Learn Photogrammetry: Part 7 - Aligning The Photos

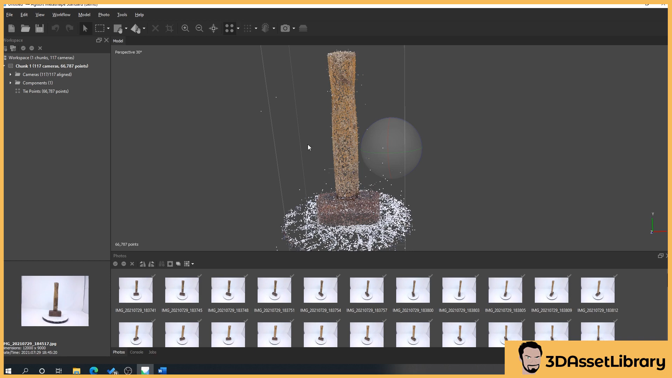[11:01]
sort of silhouette we'll get here so if we zoom out it almost looks like it's ready to be a 3d mesh that we could export out and you can see here that when we go around we
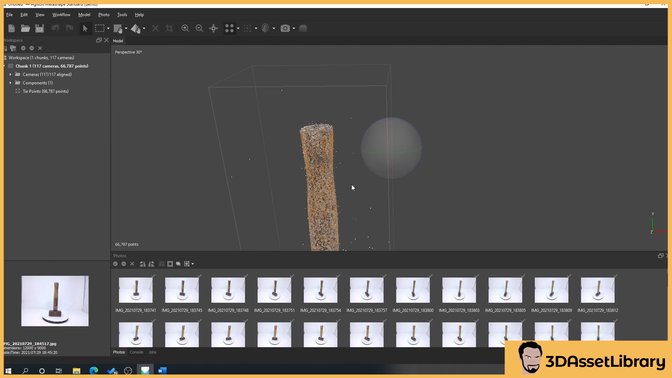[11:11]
have consistent generally consistent points all the way around we don't have like a massive chunk missing here if we do have like chunks here or less points in an area
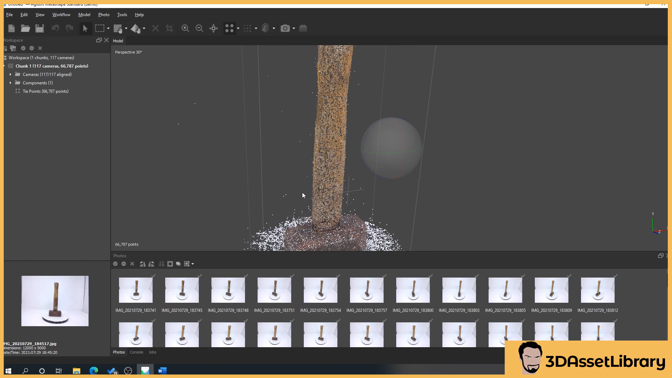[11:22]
we need to look at our photos because it means that our photos for this area maybe don't have enough overlap could have been blurry haven't aligned properly um things like that so obviously the better
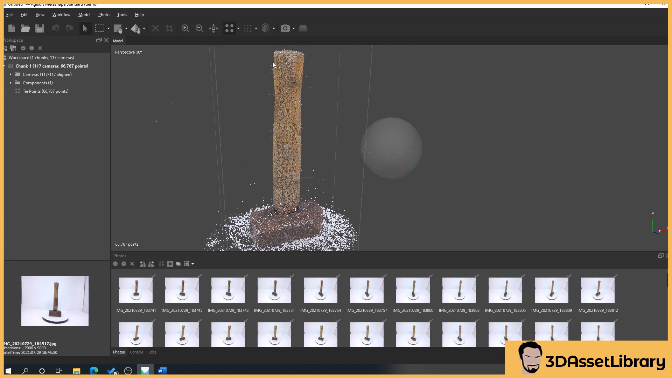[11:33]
um tie cloud that we get better points we get here the better results we're going to get
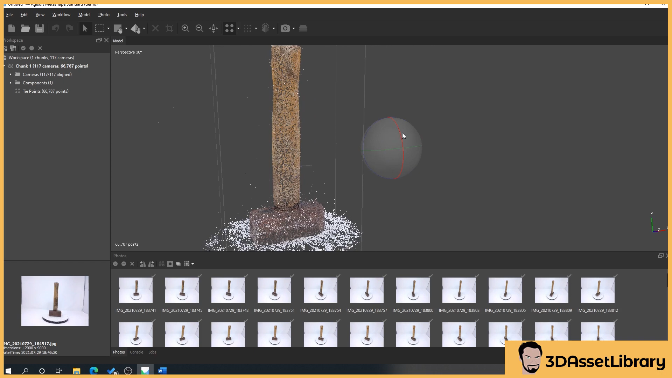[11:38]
with our mesh because what it's doing is it'll look at all these sections and go right yeah we've generated a as
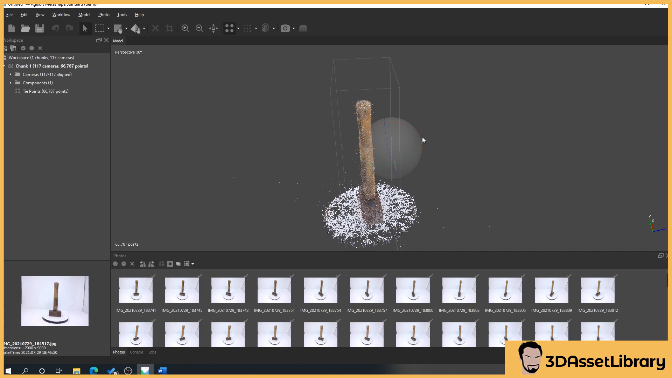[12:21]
uh photo scanning uh softwares that anything within this this square um is
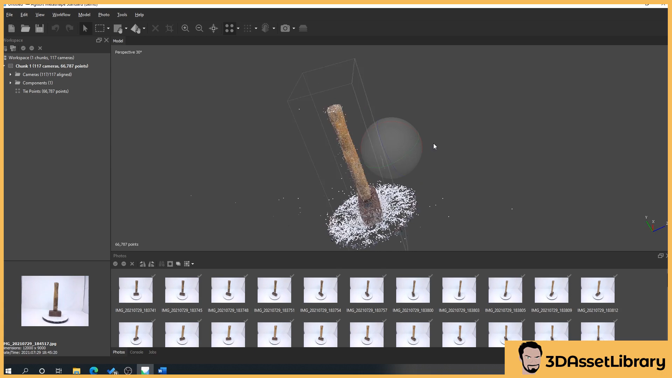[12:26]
the only thing that's going to be captured so we've got little stragglers out here but generally i just like to to tidy them up because it's just
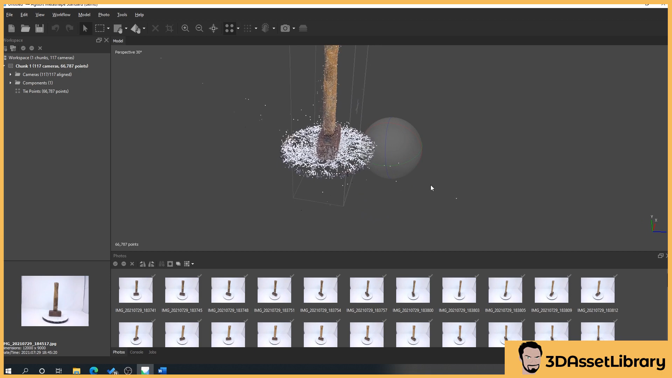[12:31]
it looks it's easier to look at you don't have to do this um but i'll sort of show you anyway so what we do is we select our marquee tool up here and then um we can select our point here so you can see it's highlighted these little pink dots so what we can do is we can select those and then press delete on the keyboard and we can go around and select what we don't want um to be scanned
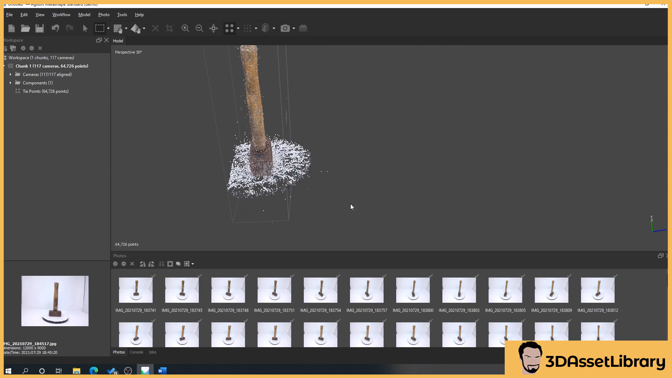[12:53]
so we're going to remove some of this white platform here again as i say you don't have
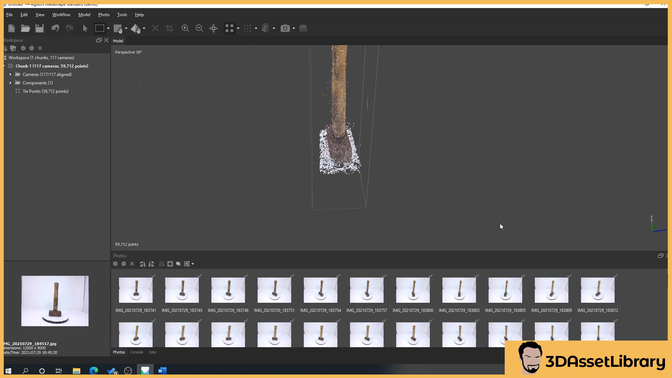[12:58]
to do this you can do this a bit later down the line and when we i'll show you how to remove unwanted bits
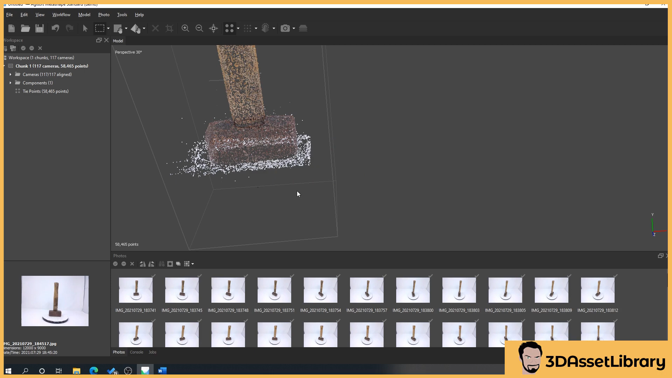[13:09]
easier to grab hold of these points than it can uh meshes down the line and it just helps
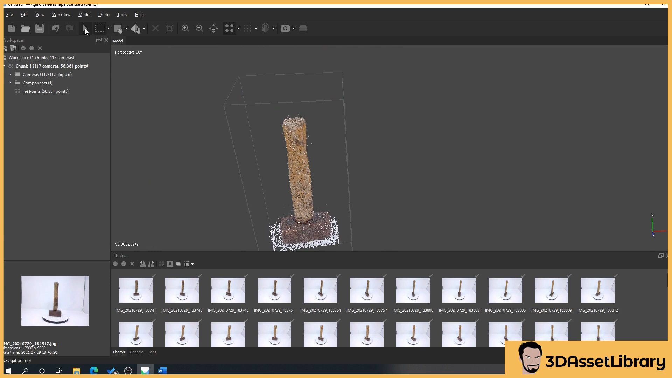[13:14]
the anything within this square if we remove it it's just because we've removed say parts of this turntable here it's